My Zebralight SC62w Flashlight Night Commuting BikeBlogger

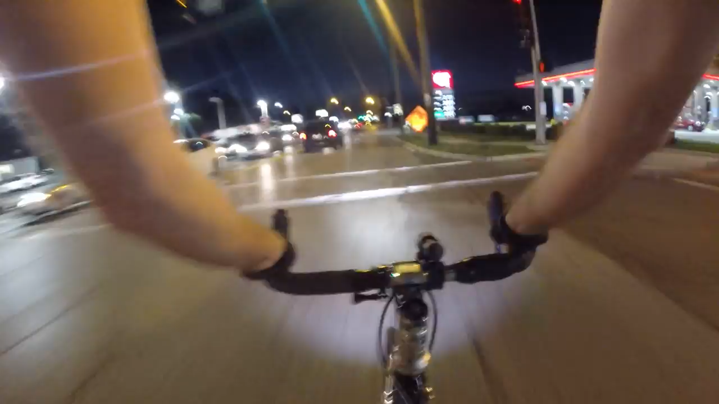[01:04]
Hang on to those handlebars. Let's see. I'm going 25. Single speed is all I need. All right. We're going to make a ride up here. On to Brindle Avenue.
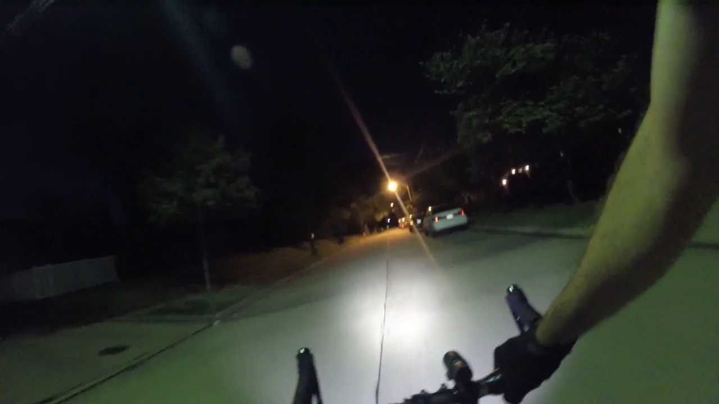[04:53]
They are, of course, compensated. But, it gets in an eminent domain and everything else. I don't think they... Let's make a left here. I think this is Snowden.
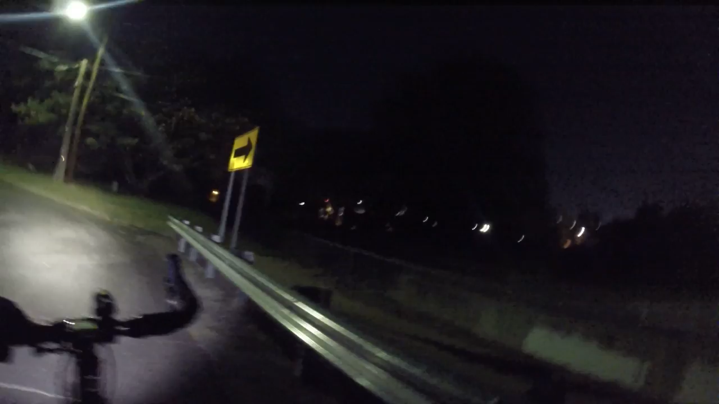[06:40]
Not worth getting hurt over. So, that was a little creek we just crossed over. It's called the Hampton Branch. An offshoot of the Deer Creek. Which is a large, uh, waterway. Anyway, I'm going to go up here now. Getting toward Hanley Road. The big road.
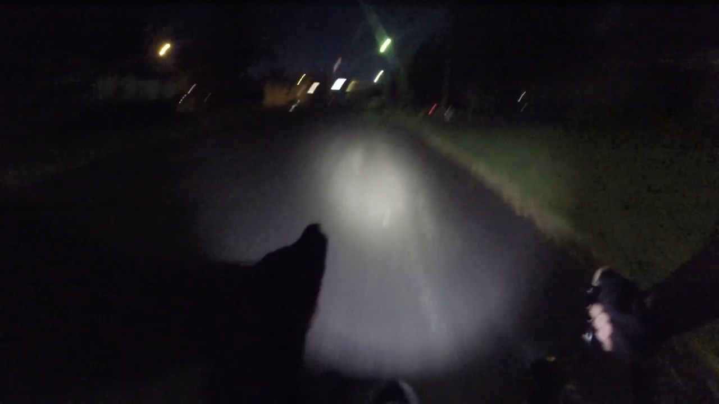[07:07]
Around here, at least. Uh, I think I go, I think I go left here, actually. So, yeah, the flashlight, bike light, flashlight. I like it a lot. A whole bunch more info in the description below. It's waterproof. Just want to take it underwater.
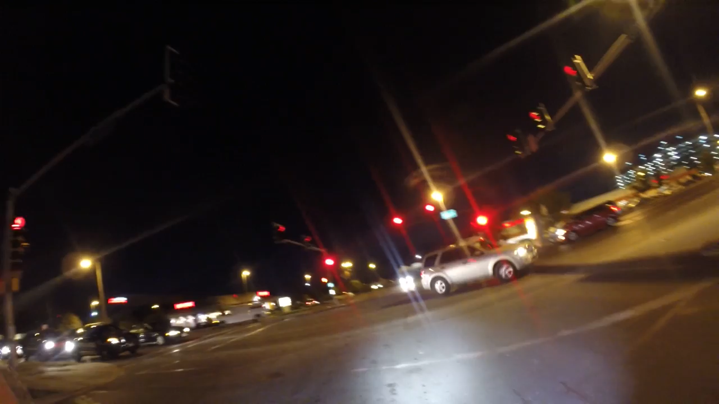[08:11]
We're going to make a left here. When we get the signal. Which probably won't be for a little while.
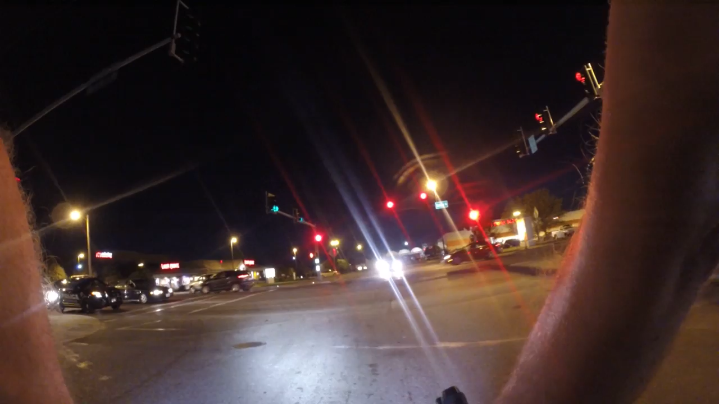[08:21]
Because there aren't really any people who wait at this light over here. Which is why I chose this route. It's a little quieter. Um. Except for the gas station people and, uh, those folks that live back there. There aren't many houses back there. There's about 20 of them left. Because this construction site to my left.
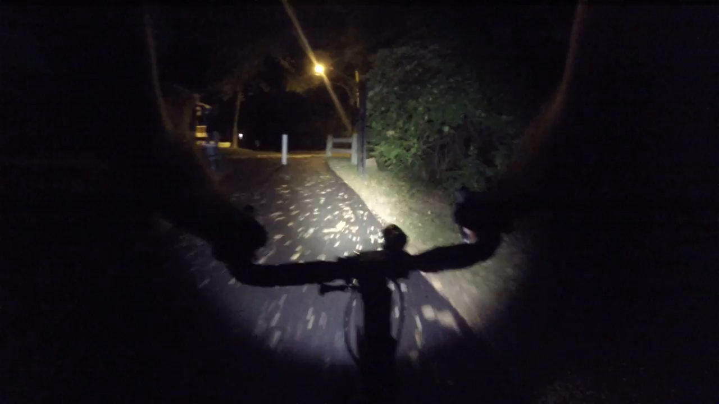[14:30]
Go slow. All right. I'm going to climb this hill. What else can I tell you about the flashlight? My bike light. A lot of people are always asking me about it. So I'm creating this video. And if anyone ever asks about it again, I just say, here's the link. Go check it out. I wish I could demonstrate it more. Well, I am demonstrating. I mean, I'll show you it more in the light.
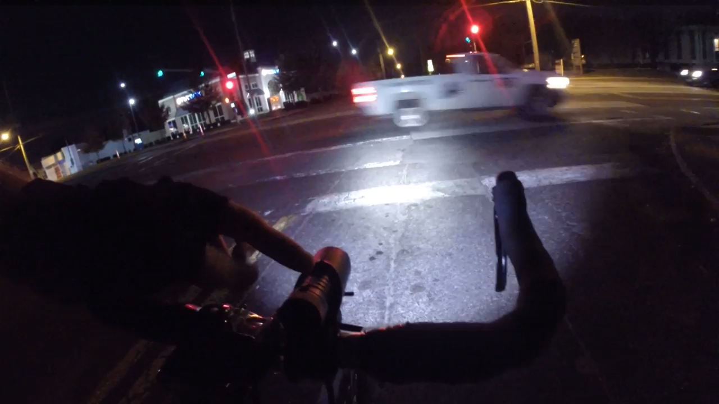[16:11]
It's sort of ribbed. They might have a new model now that's not ribbed. I sort of like it because you get more grip on it.
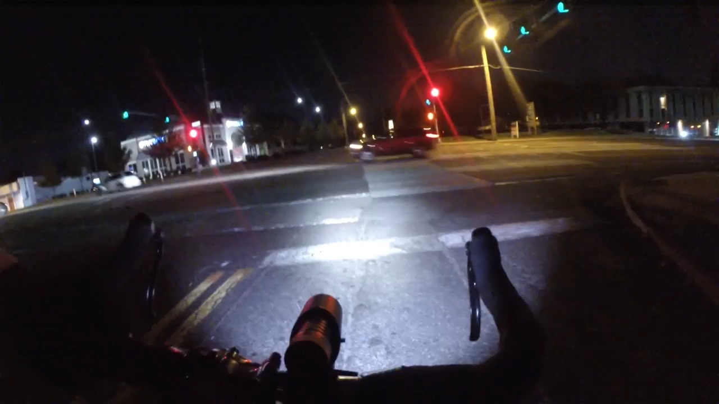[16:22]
I like that the light also has a button right here on the side to turn it on and off. So that's actually sort of cool. I like that more than the tail cap on-off buttons, except you can't really lock it out because, you know, with the tail cap, you can press it,
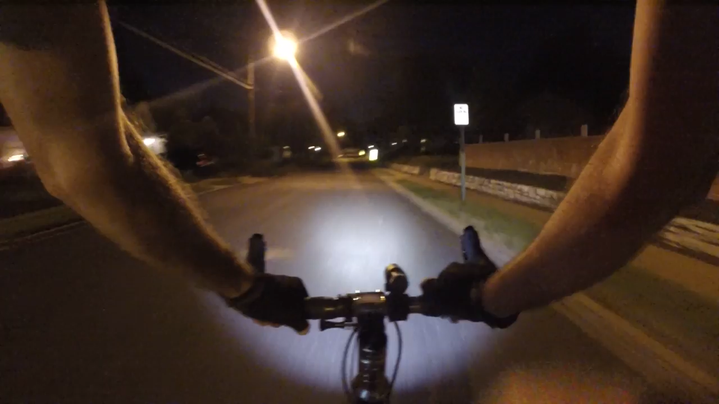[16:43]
and the spring moves away from the battery contact or something, so it doesn't do the parasitic sort of battery drain sort of a thing if you keep the battery in the light. But that's okay. Like I said, it uses an 18650 battery. It's got, oh, probably almost a dozen different modes, you know, low, medium, high.